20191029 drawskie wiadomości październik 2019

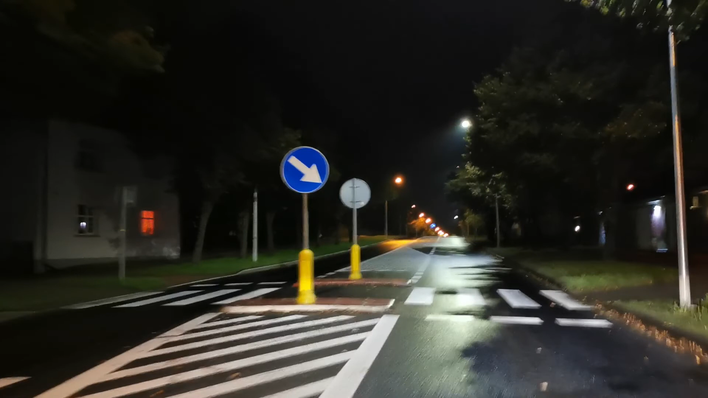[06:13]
Po wymianie poprawiło się oświetlenie ulicy, co również wpływa na poprawę bezpieczeństwa np. przy przejściach dla pieszych.